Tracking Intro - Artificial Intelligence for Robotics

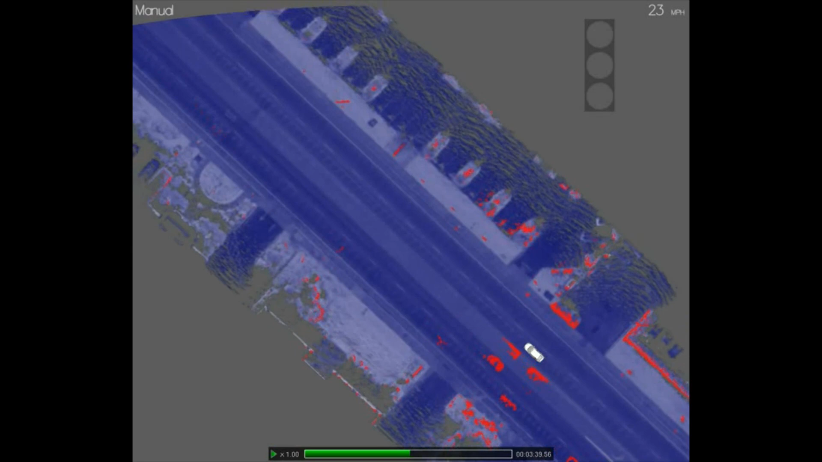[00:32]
In addition, what's shown here in red are measurements of other vehicles. The car uses lasers and radars to track other vehicles. Today we're going to talk about how to find other cars. The reason why we'd like to find other cars is because we wouldn't want to run into them.
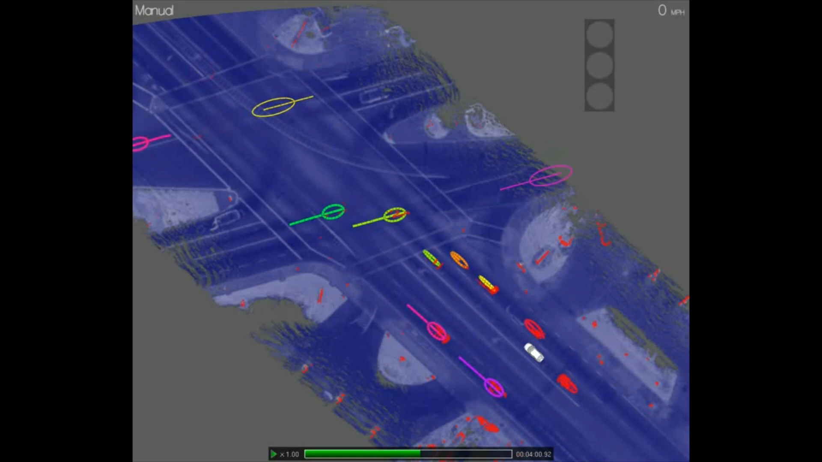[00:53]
We have to understand how to interpret sensor data to make assessments not just where these other cars are, as in the localization case, but also how fast they're moving.